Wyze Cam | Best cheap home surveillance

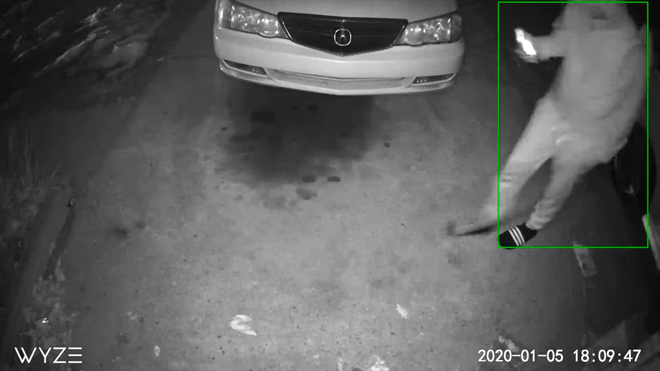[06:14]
jump in front of the camera you'll get a notification right away and then you can fire up the camera and see what's going on view the playback it's really awesome camera for the price